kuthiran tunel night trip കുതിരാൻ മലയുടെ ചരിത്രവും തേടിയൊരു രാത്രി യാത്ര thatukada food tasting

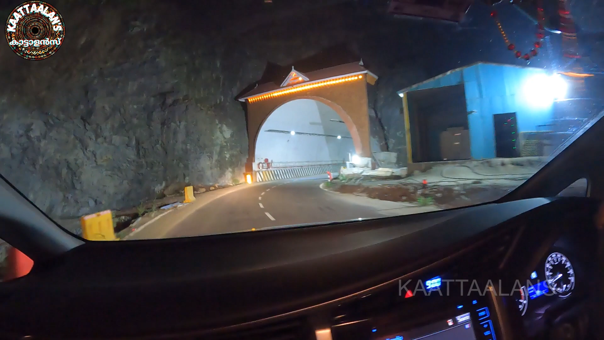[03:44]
അതായത് നമ്മള് തൃശ്ശൂരിന്ന് വരുമ്പോ ലെഫ്റ്റ് ടണലിൽ കൂടെ നമ്മള് കുതിരാൻ മല കടന്നു പോവാണ്. ഓക്കെ, അപ്പൊ ഇതാണ് ടണൽ.